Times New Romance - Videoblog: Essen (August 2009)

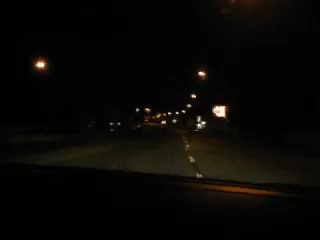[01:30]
So, wir fahren durch Essen. Ja, das ist Sache. Blick nach vorne richten, ja? Hier wird nicht mit dem Fahrlehrer geredet. Die nächste biegen wir rechts ab. Tun wir? Tun wir. So war das früher immer. Und du, da hinten darf auch nicht gelacht werden. Los, Fahrlehrer ist Autorität. Ja? Vorne rot, da können wir jetzt mal einen Gang runterschalten und den Motor bremsen lassen. Ja, und ich gehe das auf die Bremsen. Das ist automatisch. Ja. Na gut.